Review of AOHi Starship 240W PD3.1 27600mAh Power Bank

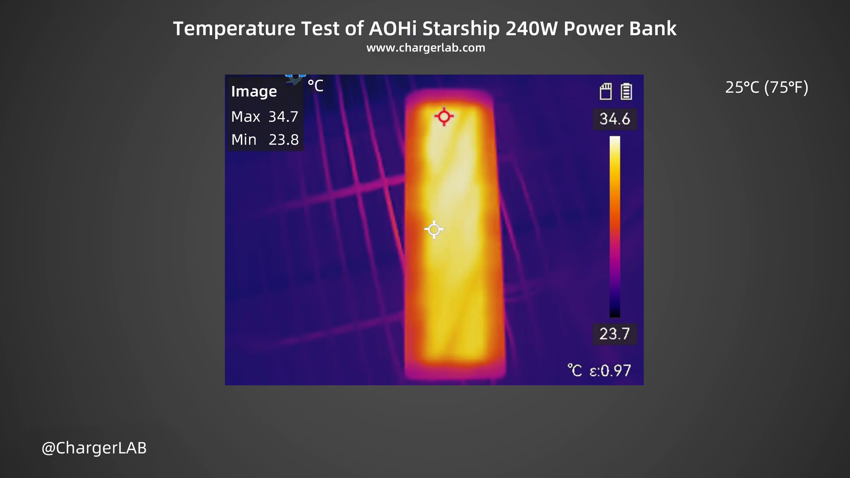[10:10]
On screen: max 34.7°C, min 23.8°C, scale top 34.6°C, scale bottom 23.7°C
Also, the maximum temperature on the back is 34.7 degrees Celsius. The temperature on the back is much lower than that on the front. According to the above test results, the Aohai Starship 240W 27600mAh power bank not only can achieve 2A 140W fast charging but also has good compatibility.